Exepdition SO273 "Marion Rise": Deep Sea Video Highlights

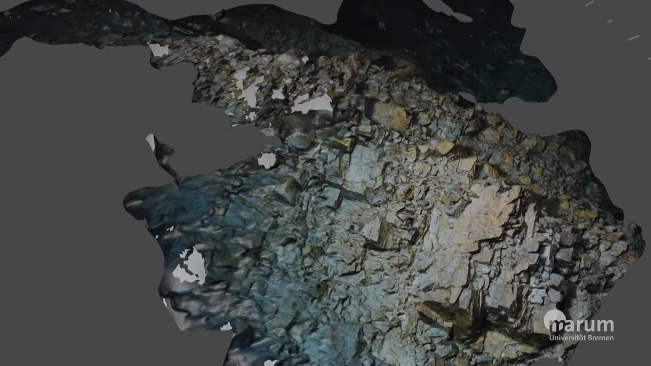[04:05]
One of the actual hardest things that the geologists do is trying to interpret
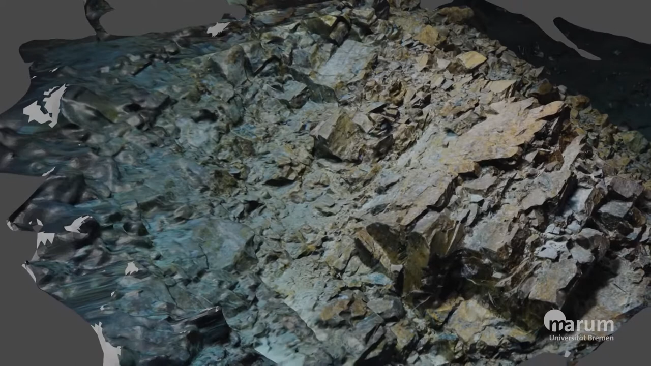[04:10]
the three-dimensional geometry from these two-dimensional pictures. And so, you know, you look at that picture and you can clearly see that it's a complicated shape.
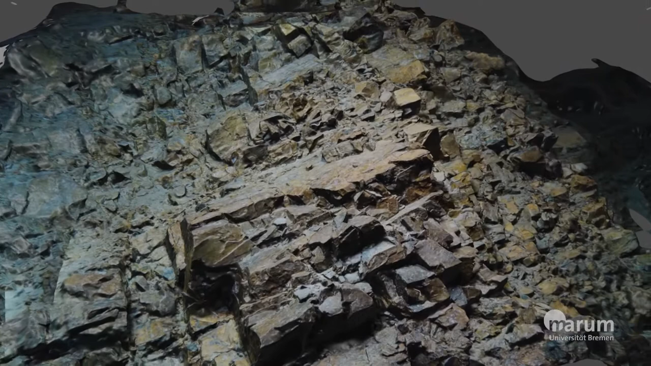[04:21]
But actually trying to judge dips of things and the dip direction very accurately is very difficult on a 2D image,